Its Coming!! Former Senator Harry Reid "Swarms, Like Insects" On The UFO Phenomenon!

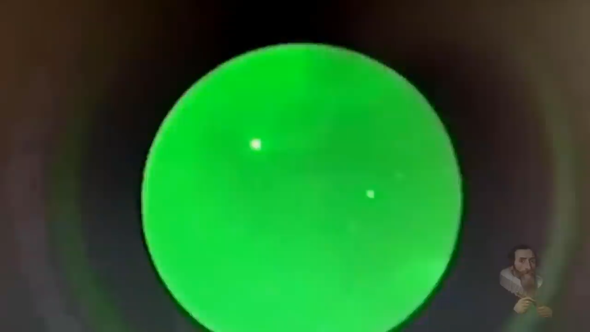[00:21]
As the era of soft disclosure comes into full swing, and as the most advanced nation on the planet admits they are being buzzed by an intelligence that is not their own, questions arise, are alien beings, not of this earth, investigating human activity? The Pentagon revealed to various media outlets that the latest video showing the mysterious crafts buzzing U.S.
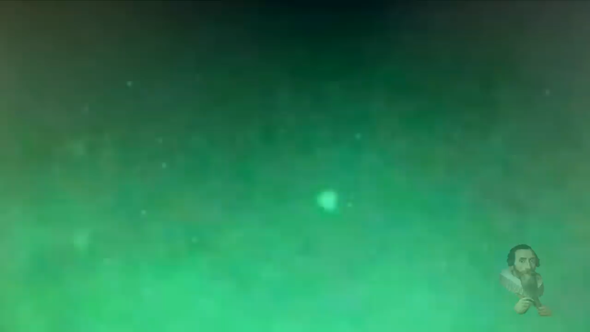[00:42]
warships on the American coast were very real, not only this, they also considered this to be a breach of U.S. airspace and potentially an act of war. The sensational footage was captured by a U.S. Navy destroyer using night-vision cameras and showed several mysterious flashing pyramid-shaped objects in the skies over the American coast. Former Senator Reid told Mystery Wire UFO news, They are coming in swarms, like bees, like insects, so many of them.
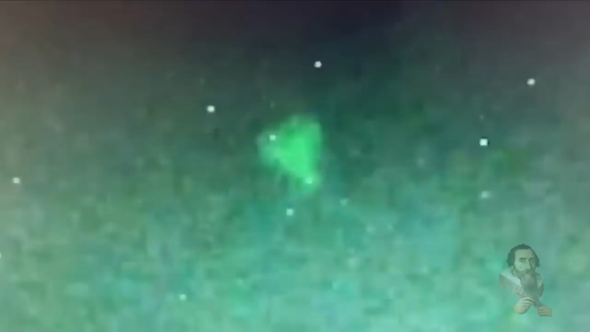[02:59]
Strangely enough, this is certainly not the first time that Navy pilots have encountered these mysterious crafts, with Admiral Michael Gilday, the Chief of Naval Operations, admitting that he has no idea what they are. When asked directly if the US had managed to identify these objects that menaced the destroyers, he responded by saying, No, we have not. Most of the sightings bear similarities, some are tic-tac-shaped, while others are triangular or circular.